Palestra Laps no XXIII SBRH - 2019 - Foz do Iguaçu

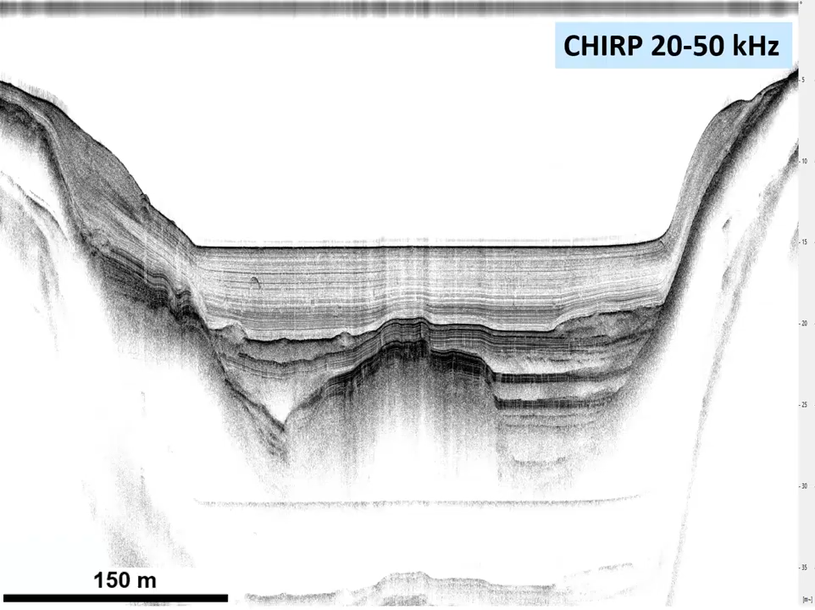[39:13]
dessa nova fonte acústica vou até dar um zoom nela para vocês perceberem a quantidade de estratos sedimentares identificadas quando
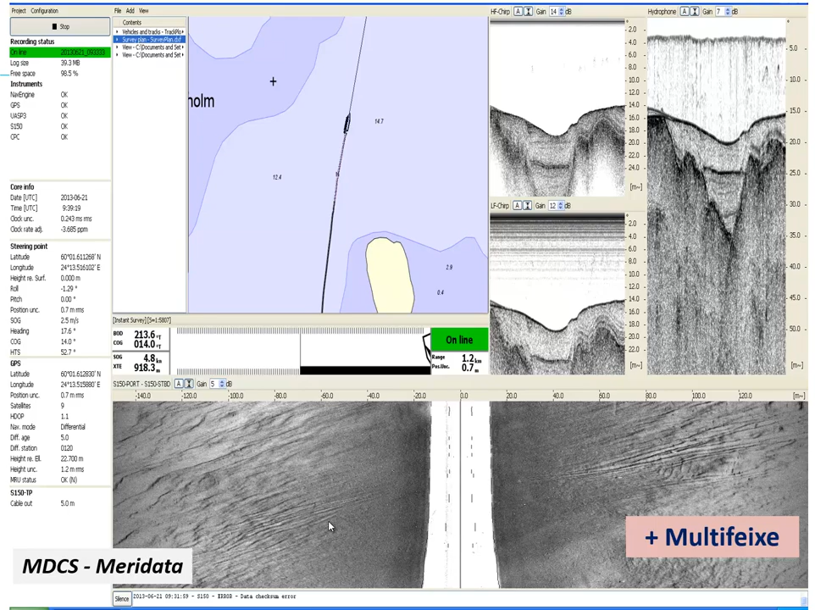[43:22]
pelo mesmo GPS e administrar sincronizados no tempo e no espaço isso é uma assim é impressionante essa capacidade dos softwares mais modernos de administrarem esse conjunto de fonte acústica simultaneamente então para concluir eu gostaria de ratificar aqui com vocês
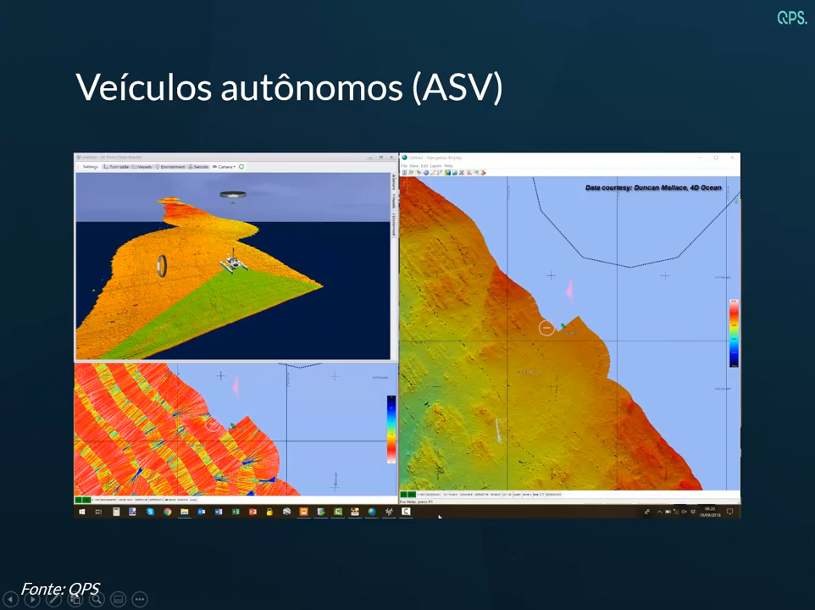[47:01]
cubra 100% da área que você está trabalhando veja que nesse exemplo ele percebe que tem uma falha no rumo da rota ele desvia a embarcação para garantir a cobertura 100% da área então os softwares também evoluem muito
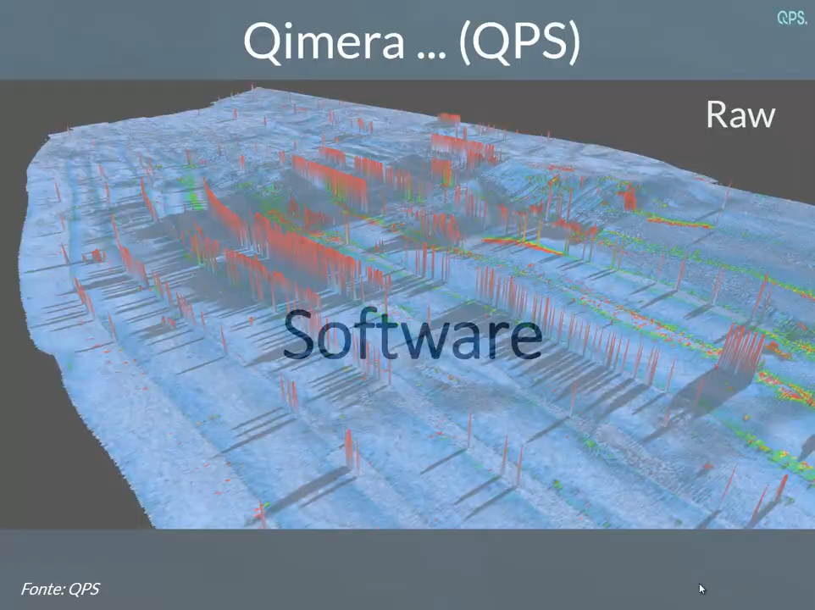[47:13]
exemplo o Quimera que é um software da QPS ele tem sistemas automáticos para filtrar pequenas anomalias
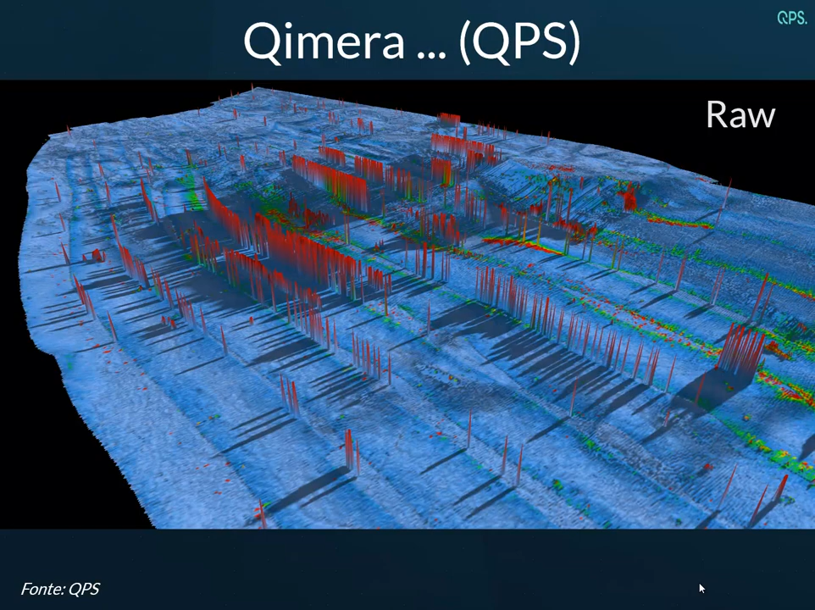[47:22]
nas leituras batimétricas fazendo com que mapas com essas pequenas anomalias aqui sejam eliminadas e o mapa fique com aparência normal então o
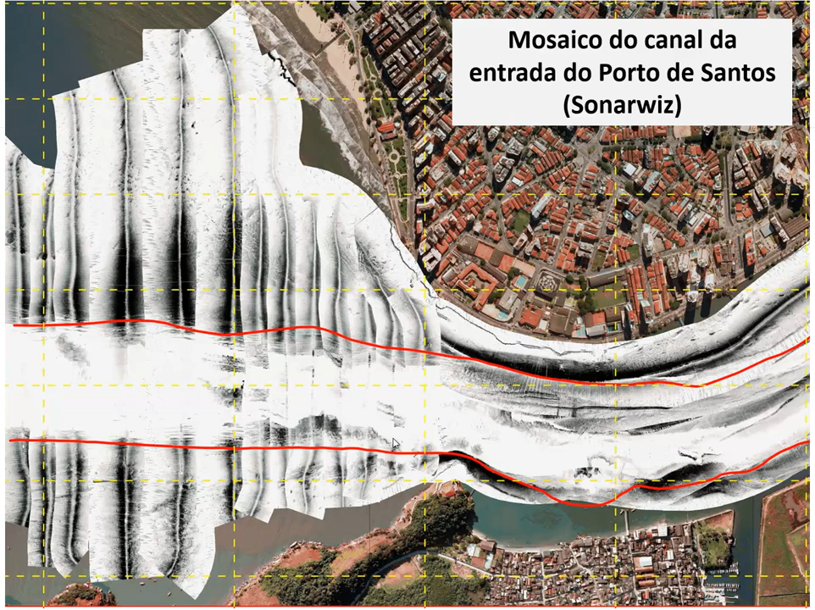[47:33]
SonoWiz por exemplo é um software no mercado também que produz mosaicos das imagens de sonar de varredor lateral que também evolui de uma forma absurda então o software MDPS é um